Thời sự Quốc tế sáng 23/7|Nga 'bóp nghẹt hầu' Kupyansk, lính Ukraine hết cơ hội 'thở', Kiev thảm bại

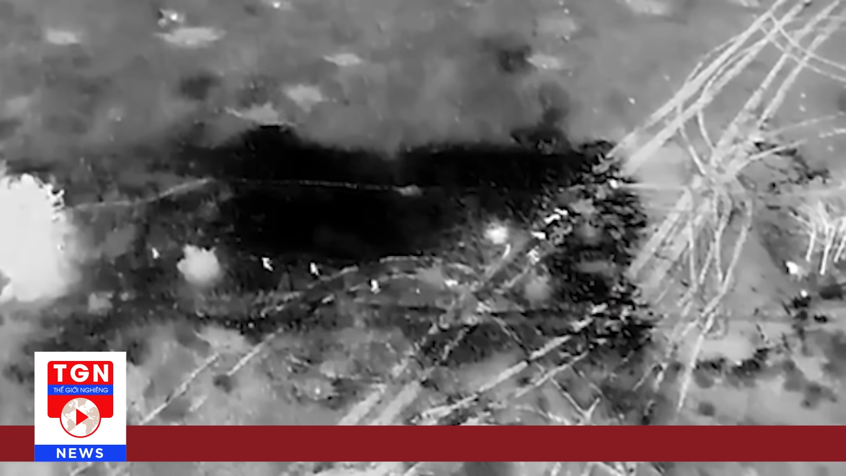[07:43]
đoạn video được ghi lại ở gần Krasnoholivka thành phố ở phía tây Donetsk và phía nam Bakhmut Trong video, quả bom cỡ lớn phát tán ra các quả bom nhỏ ra một khu vực rộng lớn Các khu vực chống đạn liên tục lấy sáng cho thấy mức độ tàn phá của bom chùm trên chiến trường Hồi đầu tháng,